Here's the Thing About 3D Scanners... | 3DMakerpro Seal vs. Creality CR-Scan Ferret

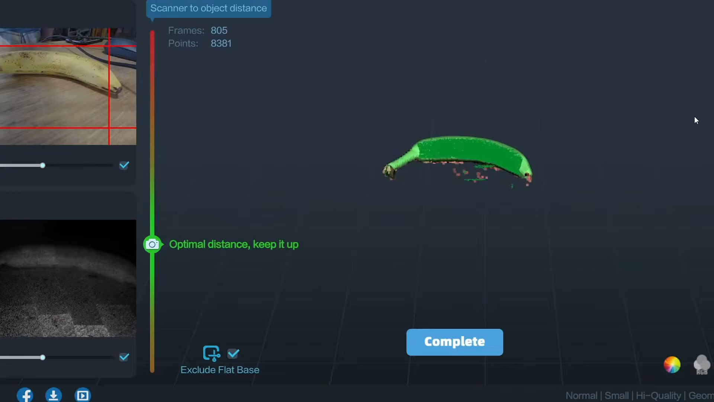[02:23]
It takes a scan of things to get a point cloud, and then it uses some software to make that point cloud into a 3D mesh.
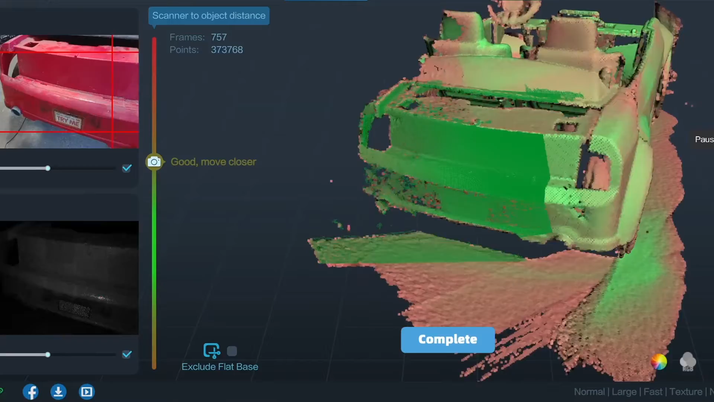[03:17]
I was able to take that, put it in a blender, and then take another 3D model of a car, stretch it to kind of fit, and you're going to see the results of that probably in like a month or two.
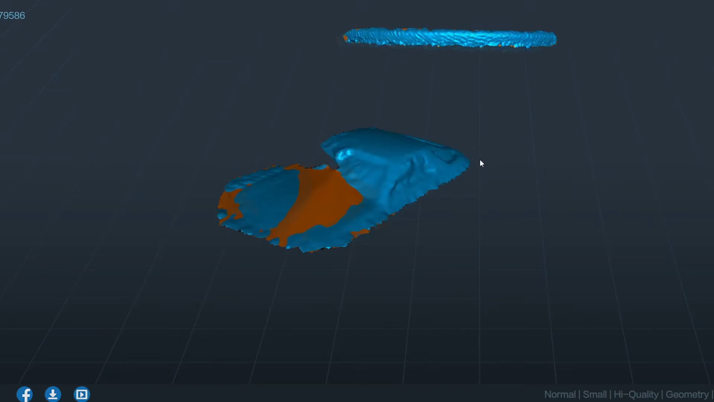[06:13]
Now I can tell it's a Porsche 928 just from the roofline and this inset rear window thing that showed up, but I'm a nerd. Some other people might be hard pressed to tell it's even a car. Now I'm not knocking the Creality scanner here.
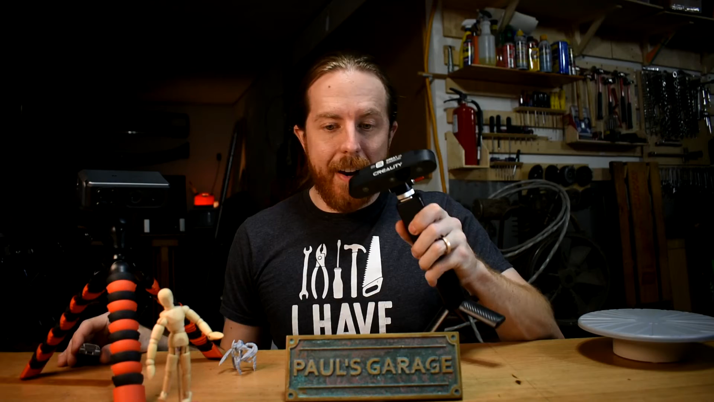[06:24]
This is way beyond what this scanner was designed to do. The ferret can do a full Power Wheels car in fantastic detail, but this Hot Wheels car is way smaller than this thing's supposed to deal with. Now let's try the seal. Well, it could see the whole car at one time, which is nice, so it's a lot easier to scan than the wooden stick guy.
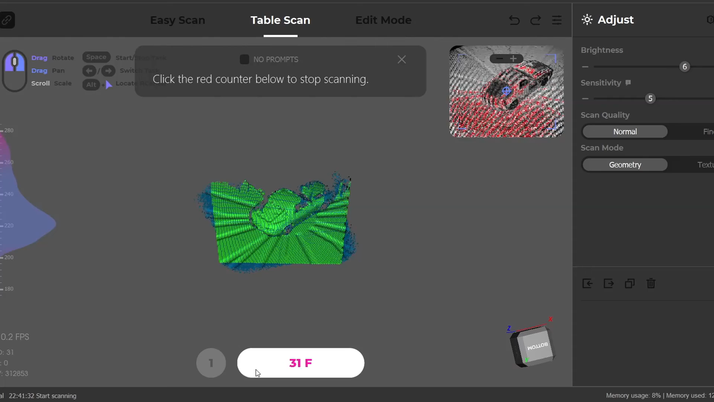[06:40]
I could set on the turntable and get a whole revolution holding the scanner in one position,
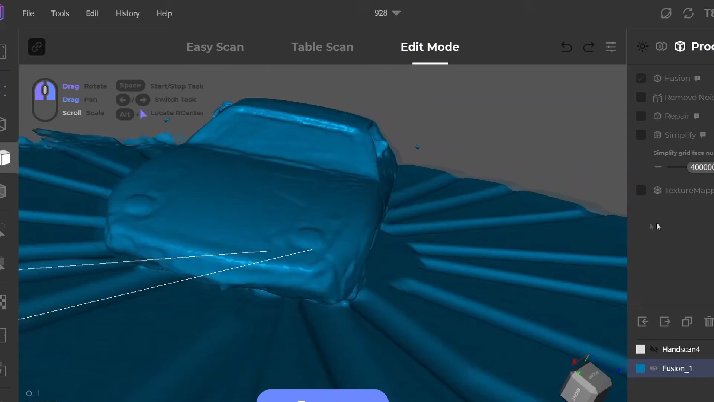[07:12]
It definitely looks like a Porsche 928, and you can almost see the detail, like, on the wheels. And that detail's tiny. Okay, now a torture test. I got this little miniature robot guy.
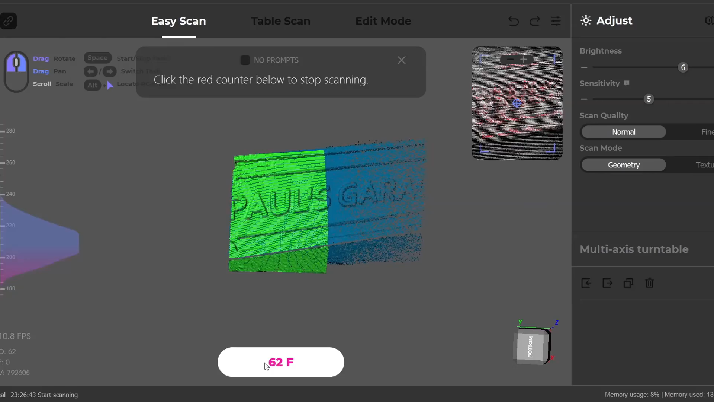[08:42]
And it gets better surface texture. It can't do the whole sign at once. Had to go back and forth a couple of times.